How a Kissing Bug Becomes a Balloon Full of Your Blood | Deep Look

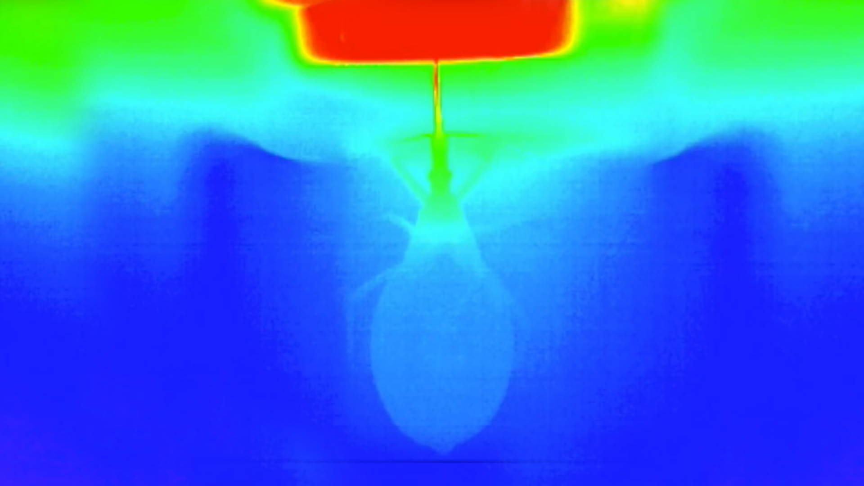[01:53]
In this infrared video, you can see the blood cool down by more than 10 degrees Fahrenheit before it reaches the bug's abdomen.
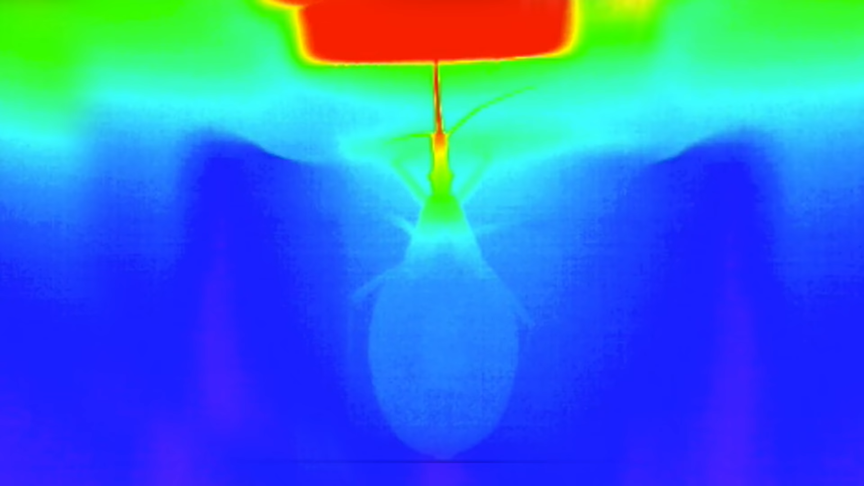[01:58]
So the bug is safe. You, on the other hand, are not. It injects saliva as it sucks your blood.